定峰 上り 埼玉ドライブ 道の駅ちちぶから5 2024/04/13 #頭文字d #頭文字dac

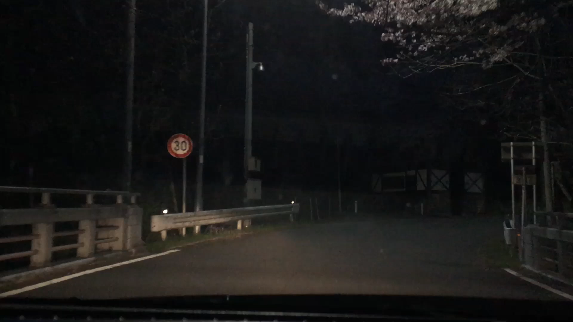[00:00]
安全?って言った方が良いよ、ここ。暗いし、細いし。